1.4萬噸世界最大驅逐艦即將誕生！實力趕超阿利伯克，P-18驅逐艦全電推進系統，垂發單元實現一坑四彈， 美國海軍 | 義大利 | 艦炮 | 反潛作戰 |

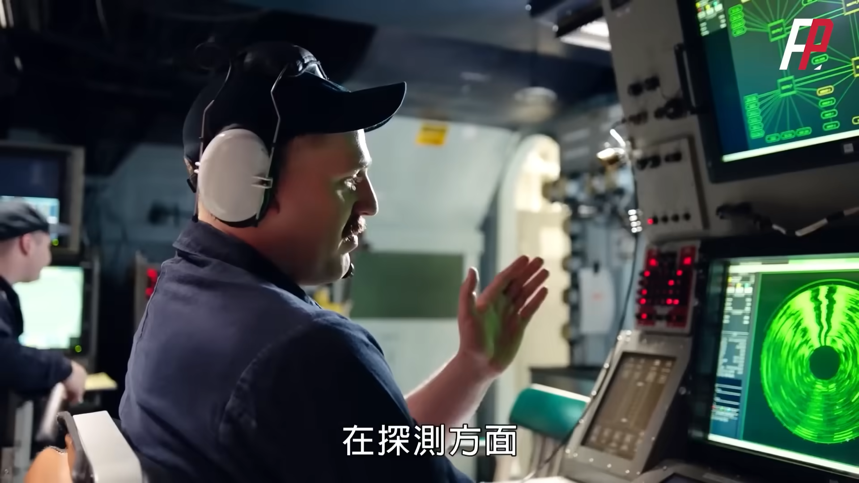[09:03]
P18驱逐舰搭配有Hermsa NG主动被动声纳和Nagin主动拖曳阵列声纳
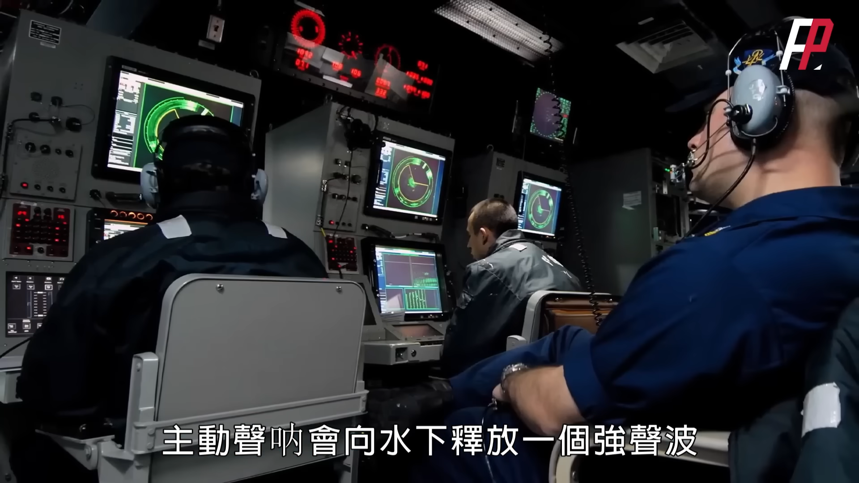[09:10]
主动声纳会向水下释放一个强声波并在水下接触到物体时重新弹回声波
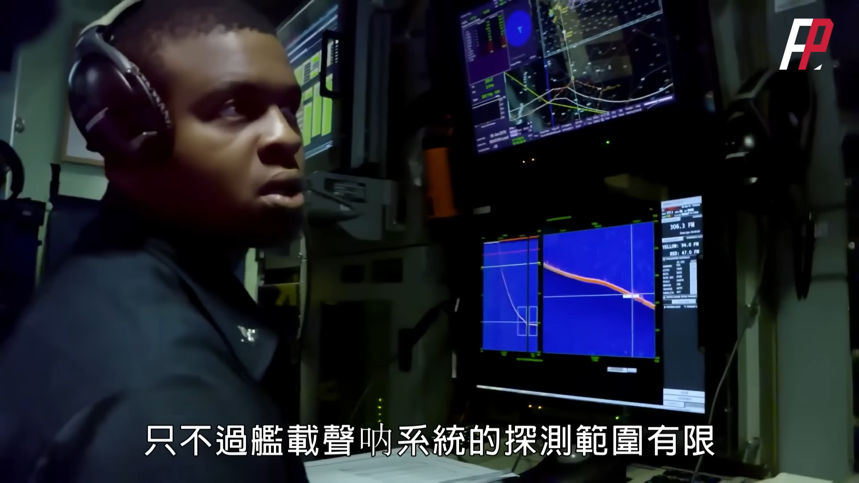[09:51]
只不过舰载声纳系统的探测范围有限所以一般情况下还要配合舰载反
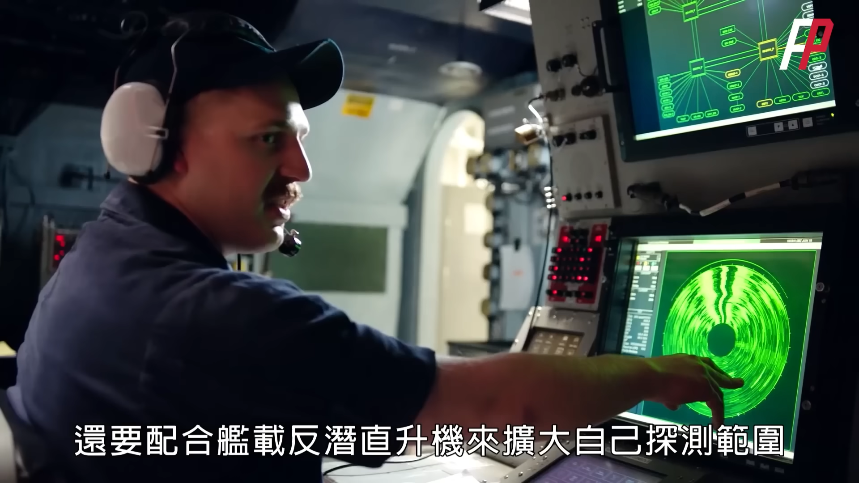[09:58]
潜直升机来扩大自己探测范围因为反潜直升机装备有声纳浮标这些声